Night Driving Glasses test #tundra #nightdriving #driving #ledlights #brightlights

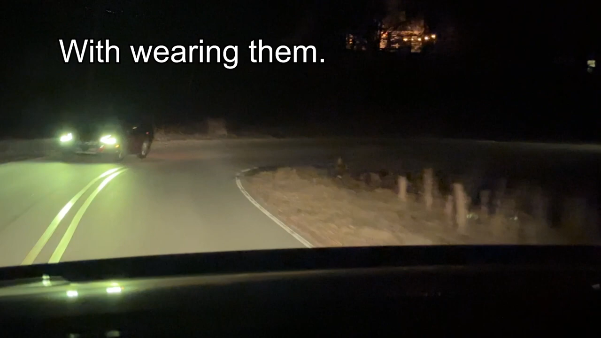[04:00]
now here you can see without them and now with them
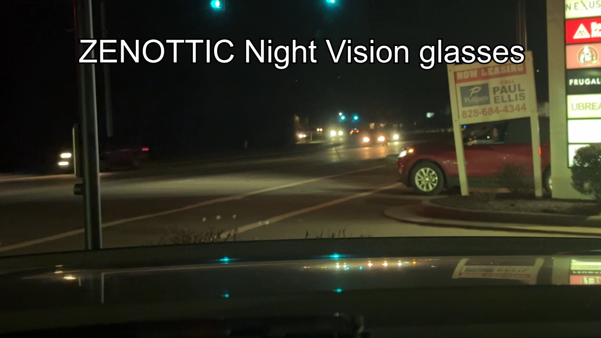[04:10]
and you can see the difference it it tones it down and makes your eyes relax and they're here we are again without the glasses on and with the glasses on and you can see it kind of warms the light all those bright white lights from leds and you can see i'm moving the glasses in front of the camera now here we are without and here we are with and you can see those lights